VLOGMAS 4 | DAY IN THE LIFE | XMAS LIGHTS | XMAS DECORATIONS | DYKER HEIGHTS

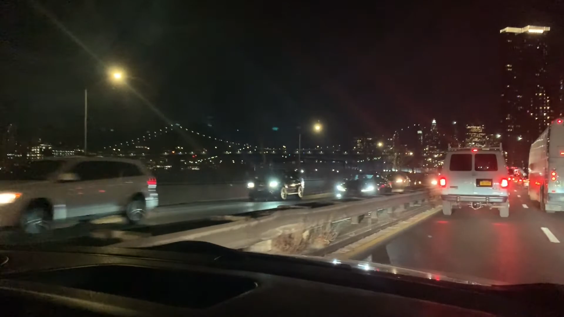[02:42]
We are just sitting in traffic trying to get out of the city. But look how pretty it is in the nighttime.
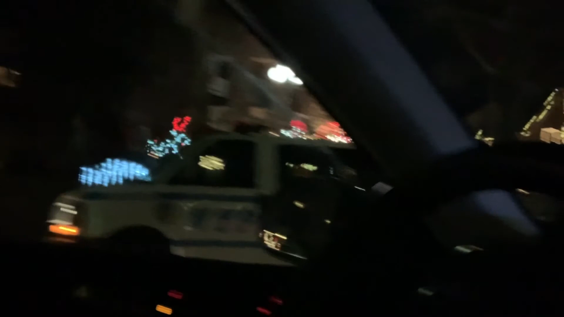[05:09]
Their whole house. Oh my gosh. And that one too.
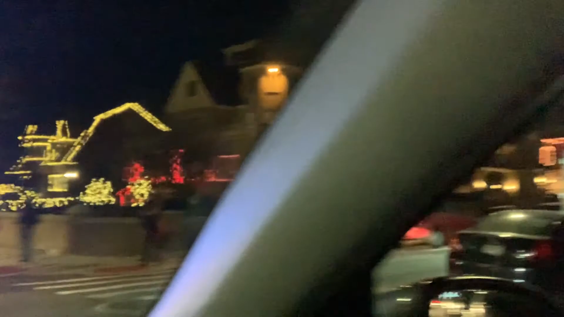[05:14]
Wow. So amazing. People do that, like their whole trees. Wow. Yeah. Well, they're pretty big houses.